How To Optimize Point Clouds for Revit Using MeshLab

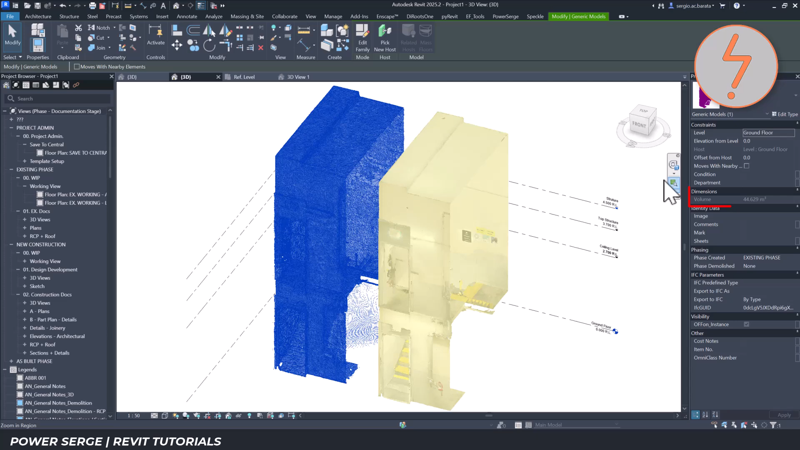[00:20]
That's clear enough to visualize complex architectural features and that increases efficiency within Revit by optimizing computer performance.
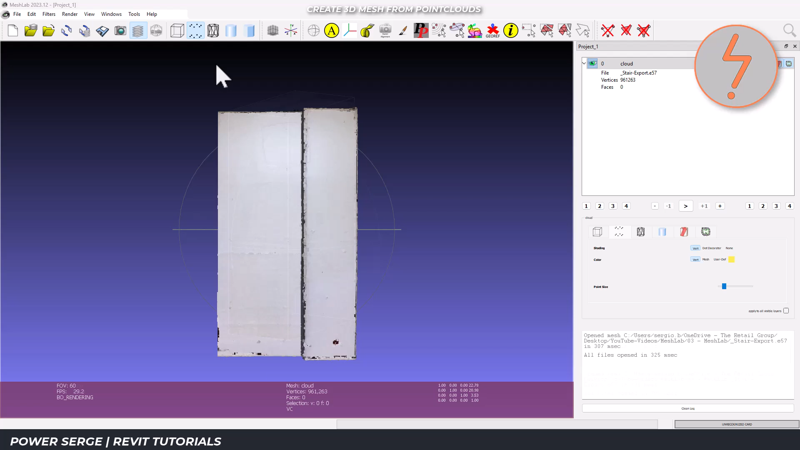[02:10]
Before we dive in, let's check our model scale.
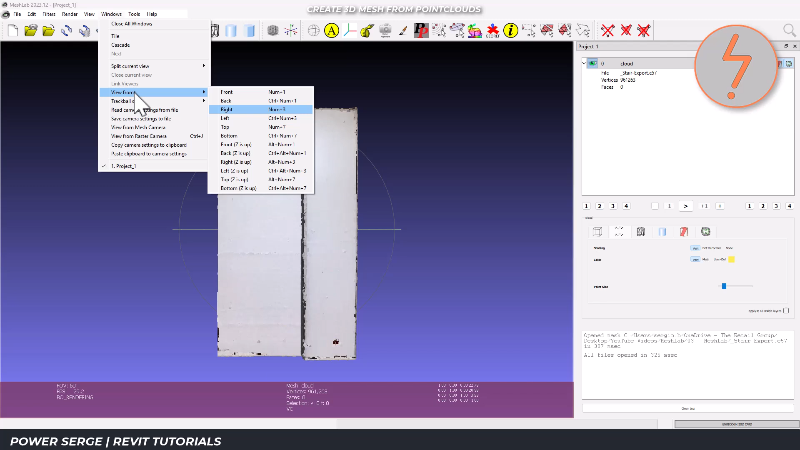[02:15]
MeshLab works with unitless values so we need to verify what we're dealing with. Getting this right is crucial for properly sizing your model in Revit later.
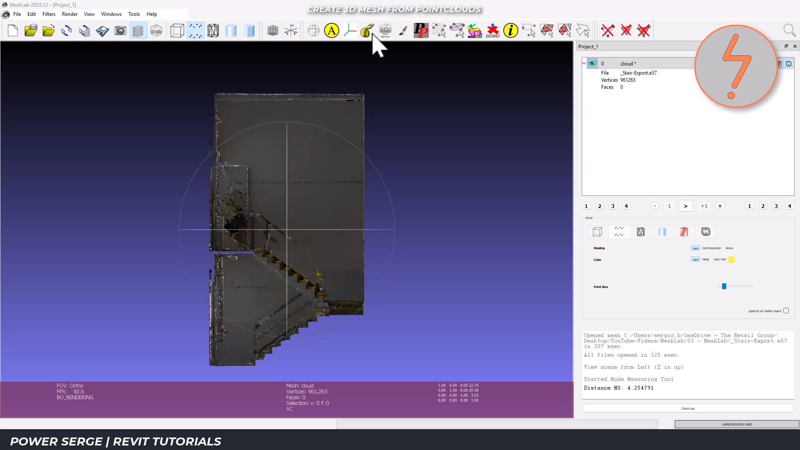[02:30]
Our first processing step is point cloud simplification. This filter reduces the number of points in a 3D model while maintaining the overall shape as much as possible. This is done by managing the number of samples. Essentially, samples are the points that define the 3D shape of the model.
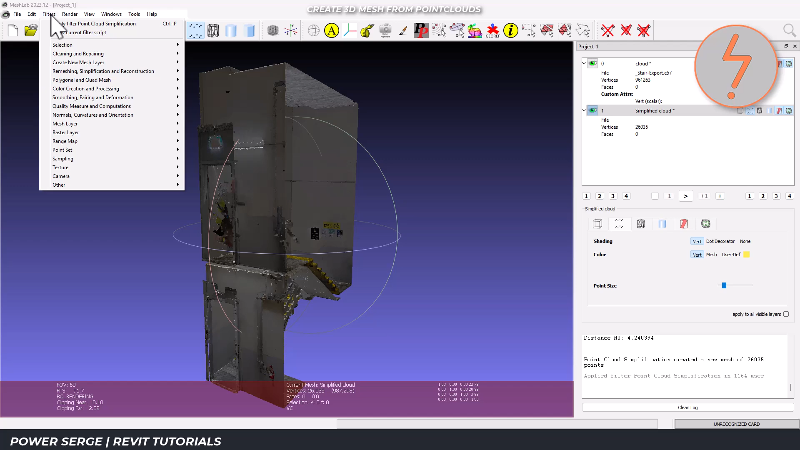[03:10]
The sampling figure of 10,000 essentially set a threshold for simplification. The final number of points depends on the algorithm.
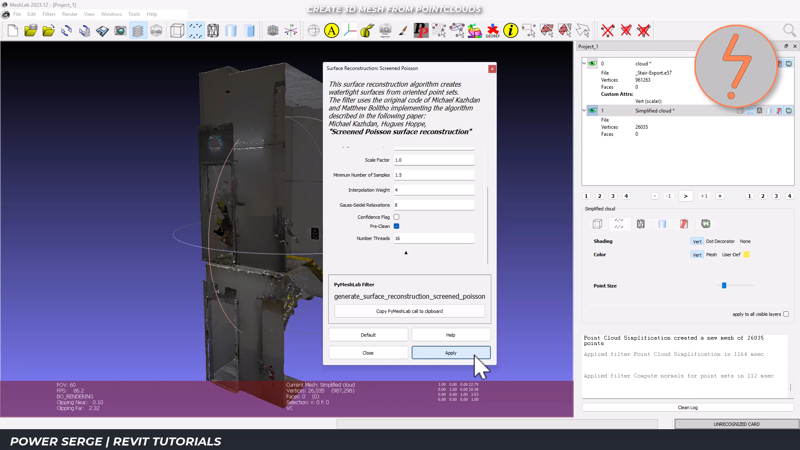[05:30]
Higher values reduce noise, but might create holes. Interpolation weight determines how closely the surface sticks to the original points. This process might take a few minutes depending on your point cloud size and computer specs. You can see the progress in the status bar.
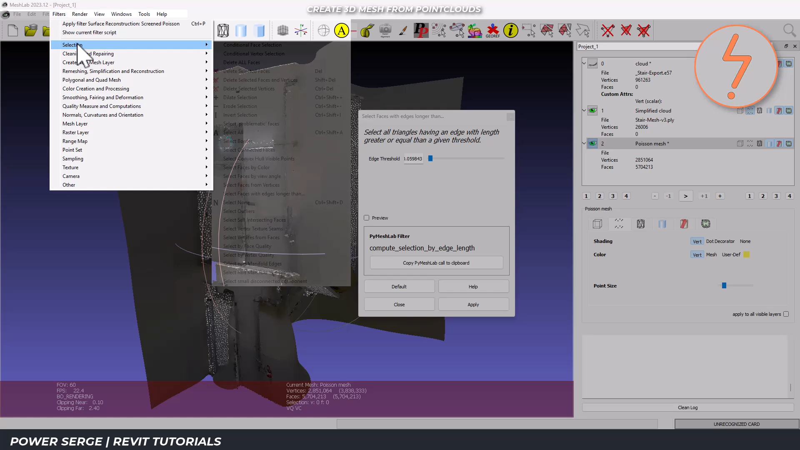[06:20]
and select faces with edges longer than. Set the edge threshold based on your model units. Check preview to see what gets selected, settings.
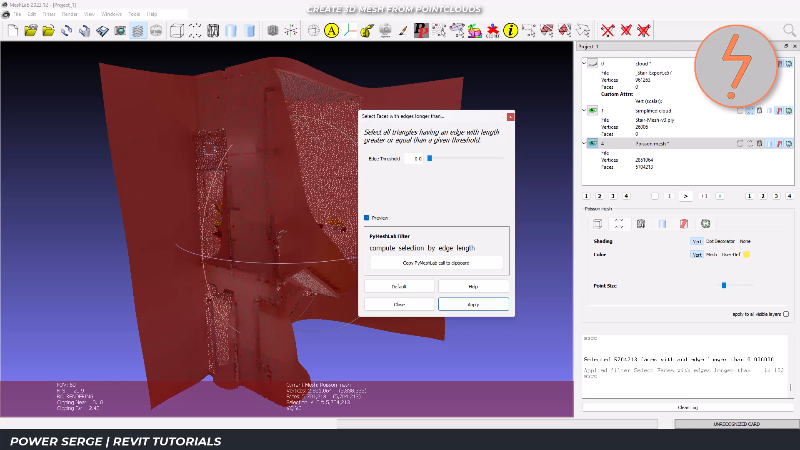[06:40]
These red areas represent stretched or distorted parts of the model that need fixing. You can delete these problematic faces and fill in the holes later, or in some cases,
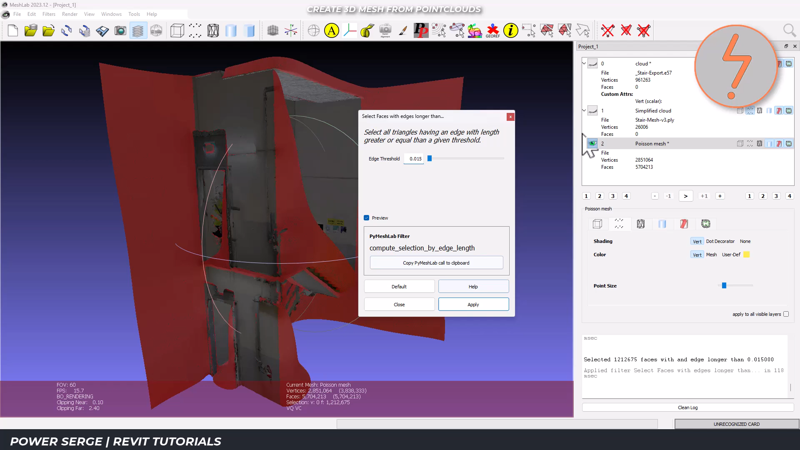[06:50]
just leave them if they're in non-critical areas. You can follow this up by using the view tools as shown on-screen to clean up any residue.
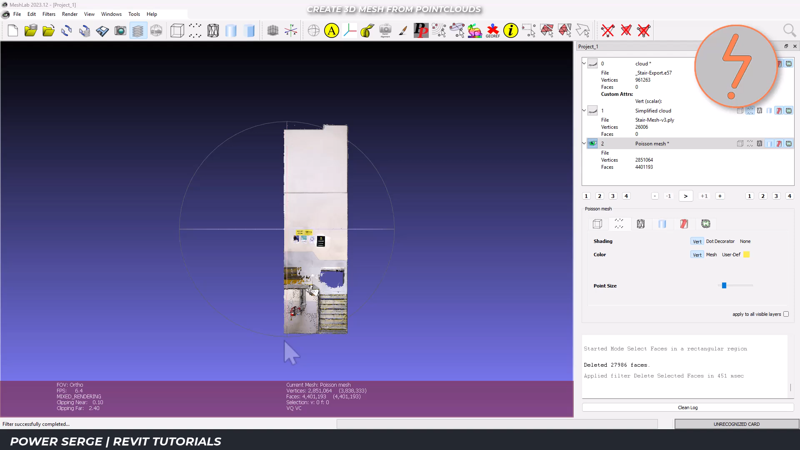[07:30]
we can select the image of the model. MeshLab has several visualization options that help identify problems.
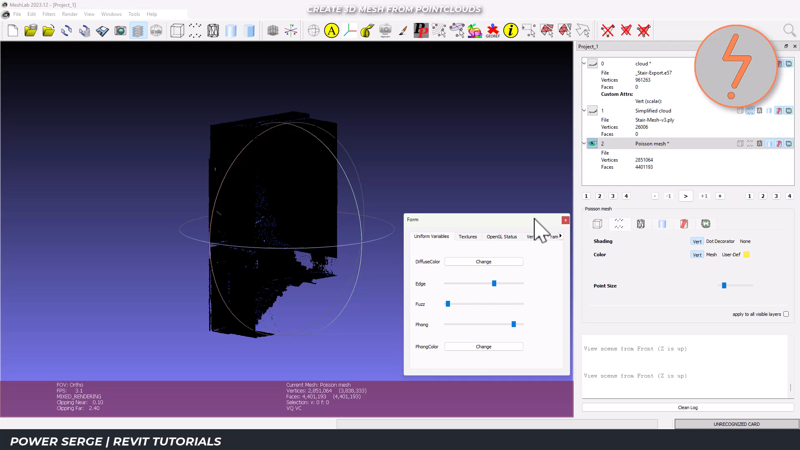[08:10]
This makes the model look cartoon-like with clear edges, which is great for spotting issues like holes or disconnected sections.
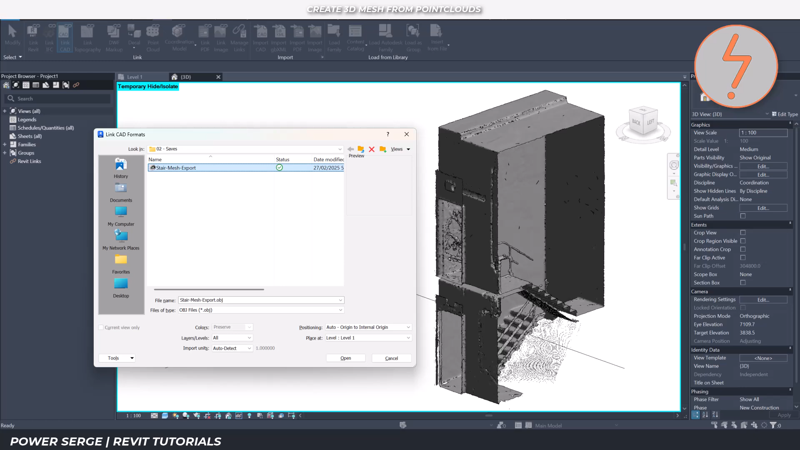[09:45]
I like to reclassify this through 3ds Max or Blender.
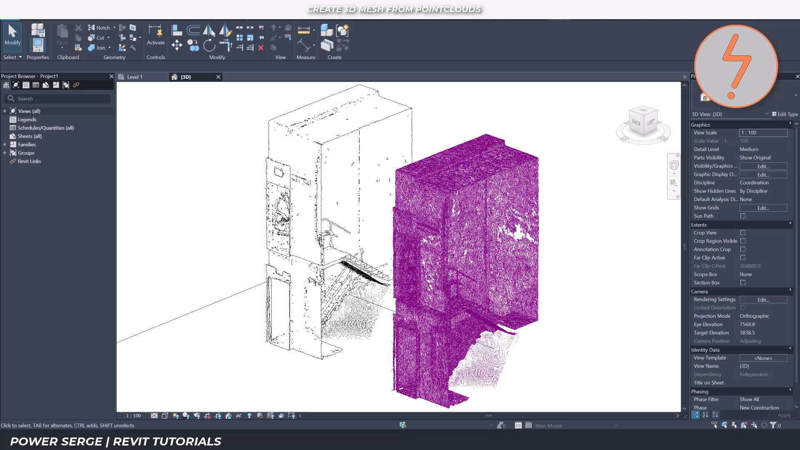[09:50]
The benefit here is the ability to snap in Revit.